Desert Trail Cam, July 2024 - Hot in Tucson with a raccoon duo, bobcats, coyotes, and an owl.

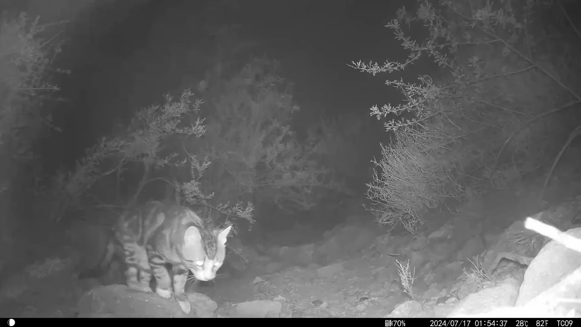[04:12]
beautiful pattern on that cat coming and going it's two families of gamble quail one in the foreground and one in the background
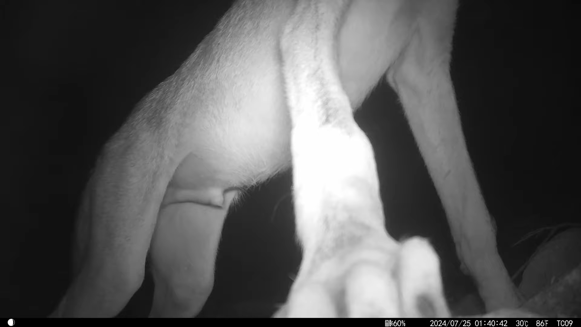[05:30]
feature of routine the deer back and forth back and forth coming and going
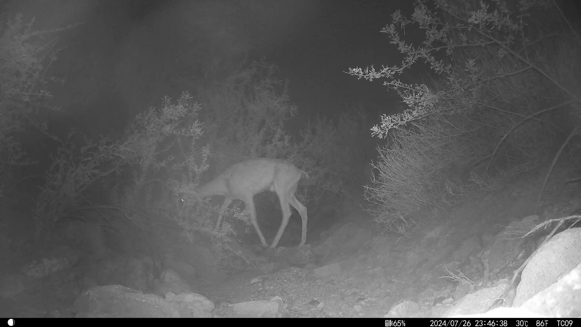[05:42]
notice how the bobcat stays low